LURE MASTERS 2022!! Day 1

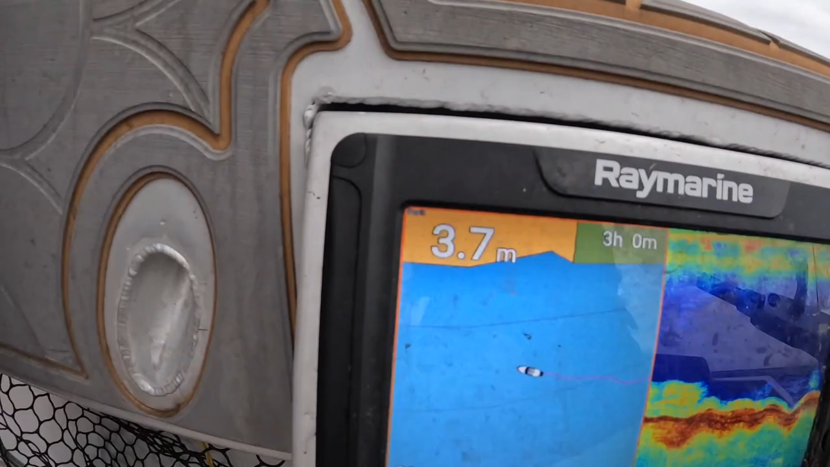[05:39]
On screen: depth 3.7 m
Four metres. Yeah. Crazy. Got the hazwing going up the front. Just directing off this little remote. Better go that net again eh?
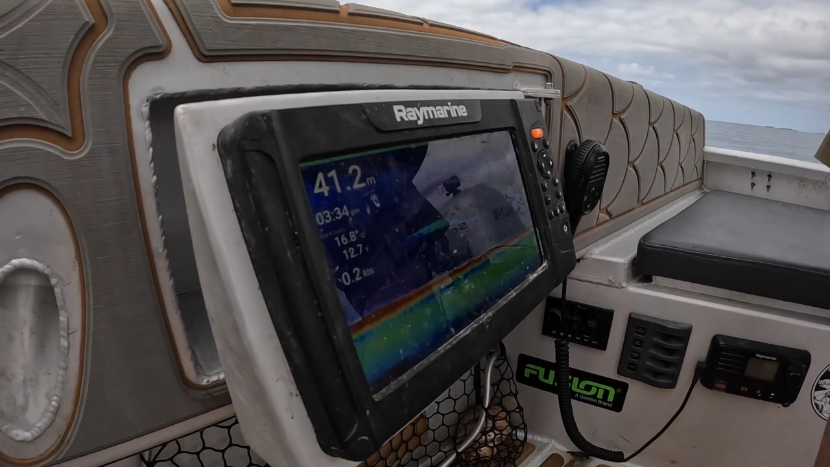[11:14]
On screen: depth 41.2 m
Just found the sweep schools. And if you drag baits through them on a big one ounce, you normally crack a few good fish.
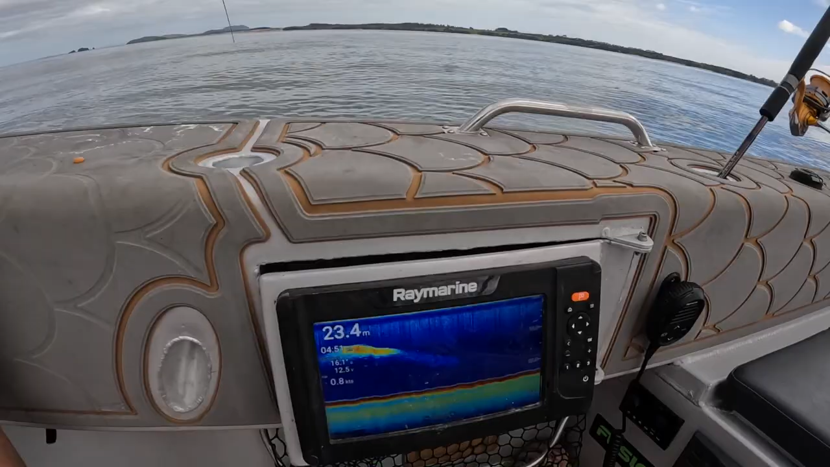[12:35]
On screen: depth 23.4 m
Look at that little bait school. Just drop down over that.